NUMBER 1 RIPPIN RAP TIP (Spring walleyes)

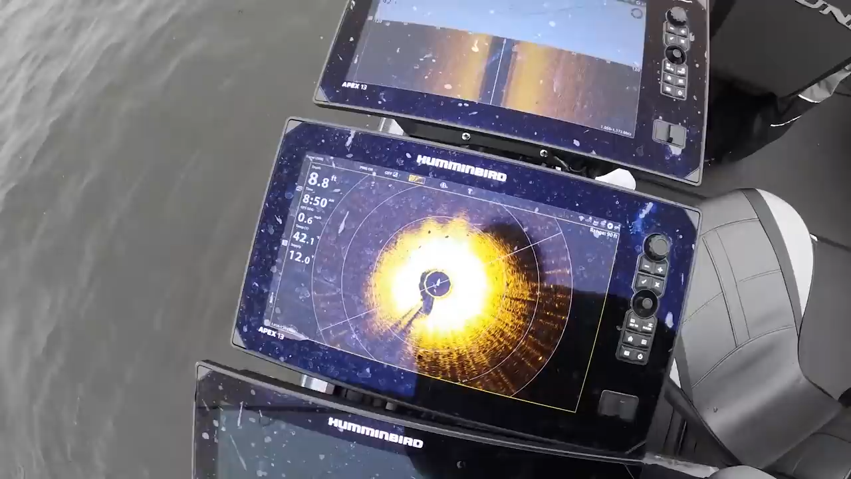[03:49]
And then the side imaging I got set up right here.
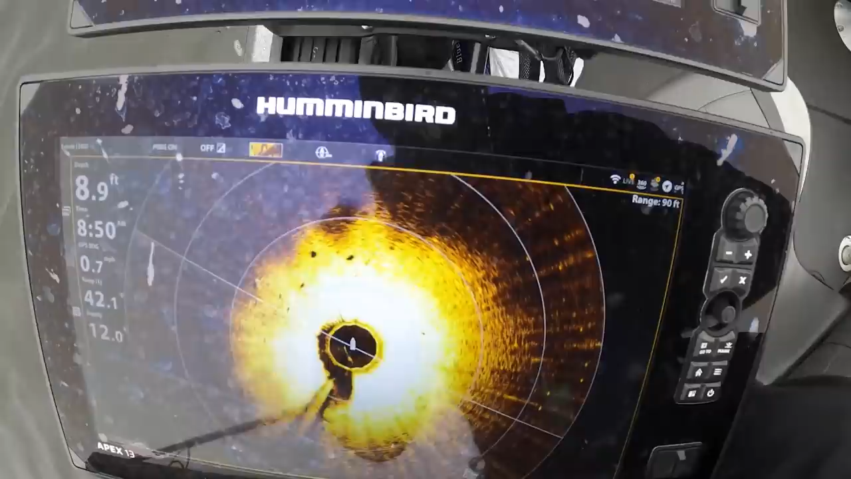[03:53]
On screen: depth 8.9 ft
But that fish was right below the boat.
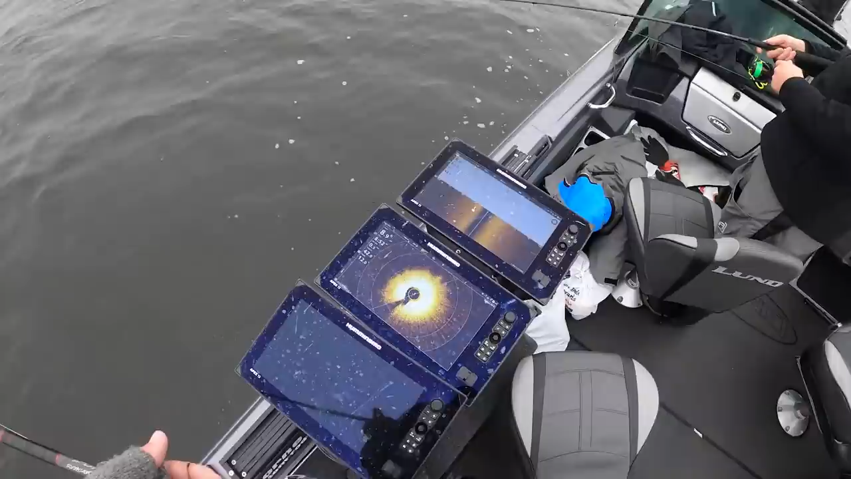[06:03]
This is what it looks like when we're drifting right at these fish.
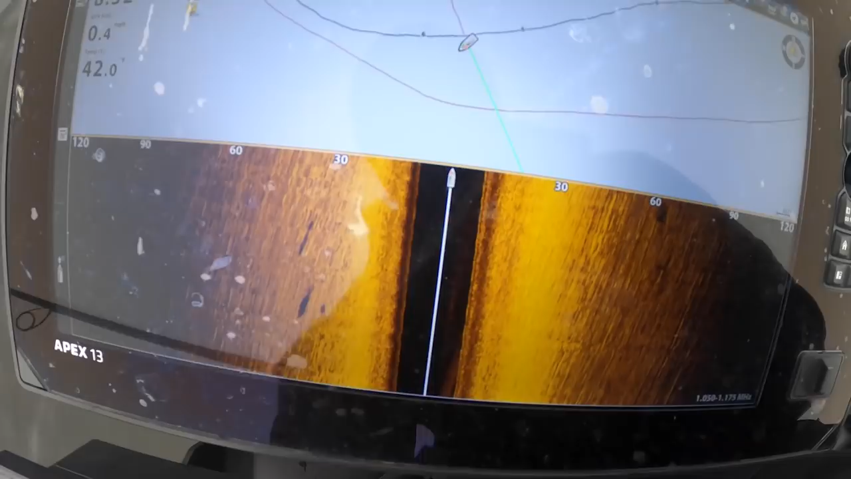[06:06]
Since we're drifting sideways, you'll mark them like this, straight in front of you.
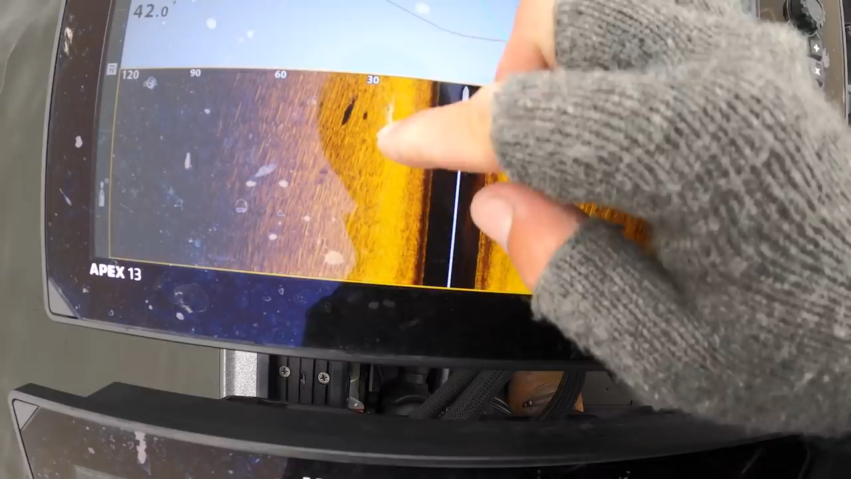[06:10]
So these two fish here are just over 30 feet away from the side of the boat as we're drifting sideways.
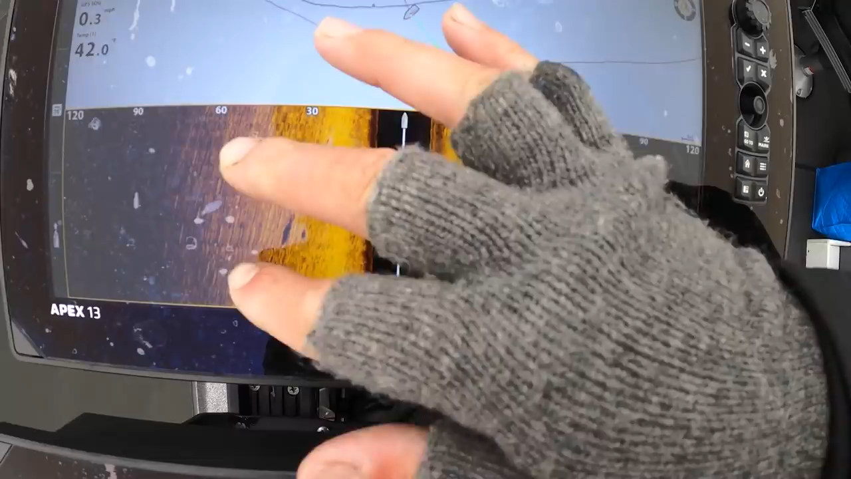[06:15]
So you don't have a wide cone angle here. And there Matt just hooked up and he is right there. So that's probably one of those two fish, probably the one that was a little bit further. That's a really nice one too, buddy. Got him. Boom. Nice work, dude. That's a nice one. Look at that. That is literally one of the two fish we just marked. Post spawner. Just got done on the hair. Nice work, buddy.
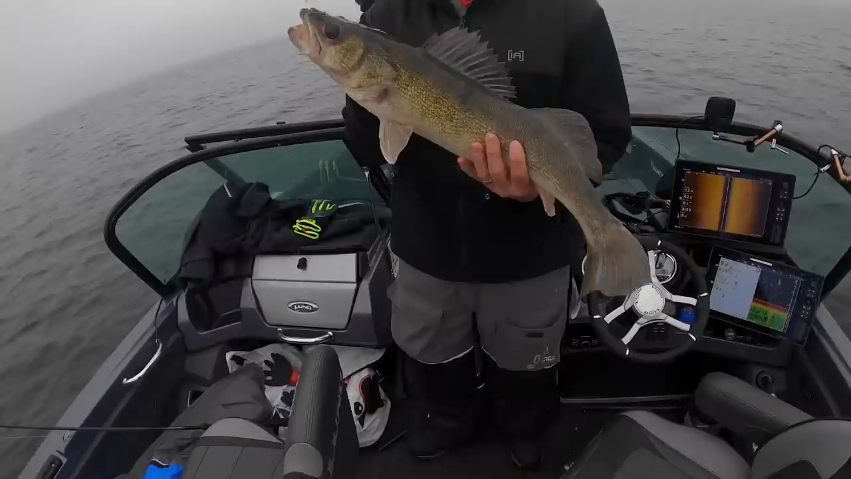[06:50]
Let's get a picture of that one. I was really just talking about him, yeah.
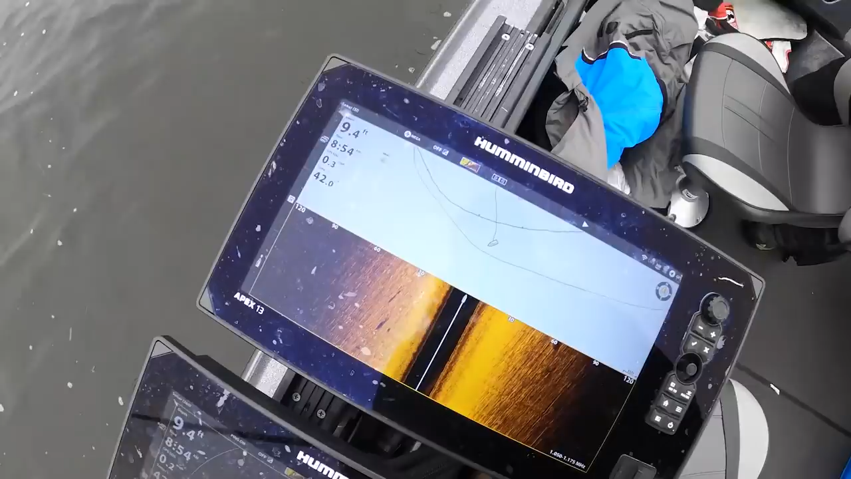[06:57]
On screen: depth 9.4 ft
I mean, I still have the screen on pause, so there's the two fish. He probably caught the one that was further out, which is that one. 30 feet's there.
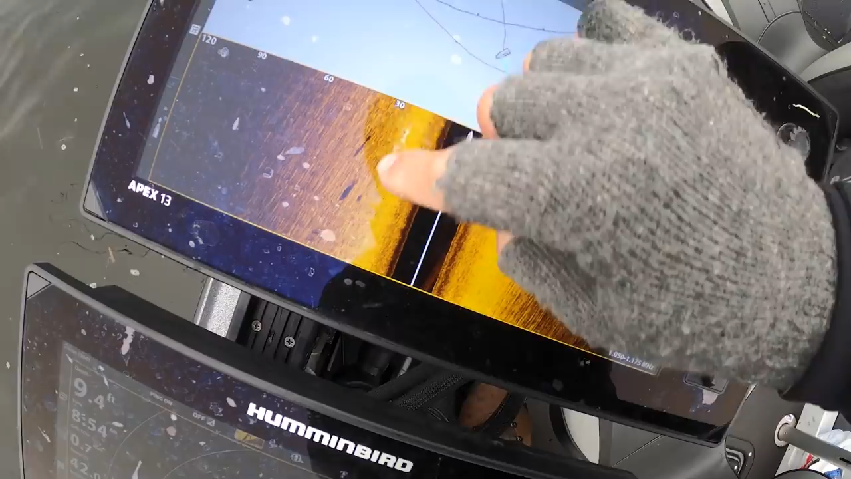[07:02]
That's probably 36 or something. I'm set at 120. Crazy.